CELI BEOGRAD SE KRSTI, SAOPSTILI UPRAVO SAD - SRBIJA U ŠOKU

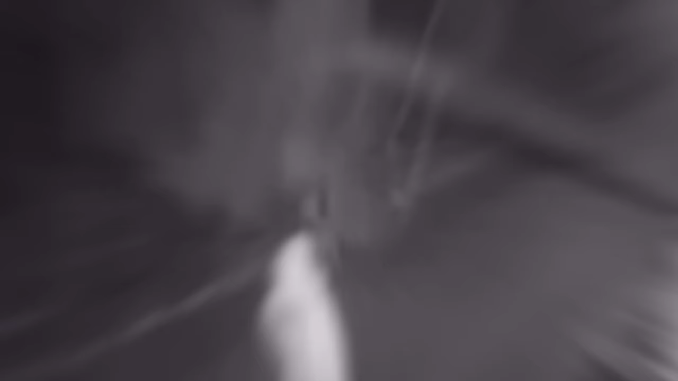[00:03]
Sinoć na bulevaru Maršala Tolbuhina na Novom Beogradu tokom juluje, kada je jedan muškarac jedva izbegao fatalne povrede,
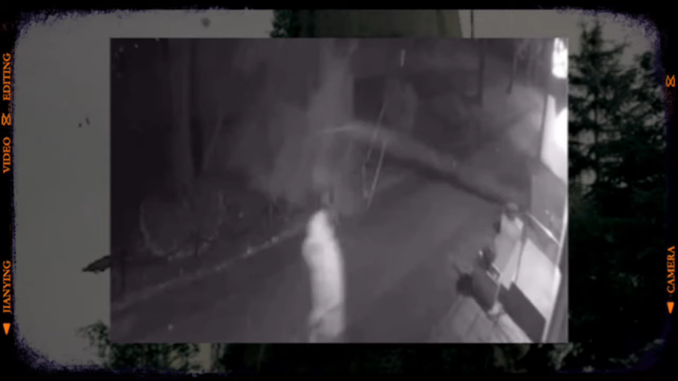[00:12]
desila se i jedna scena koja je šokirala apsolutno sve. Na društvenoj mreži Instagram, na profilu pod nazivom Moj Beograd,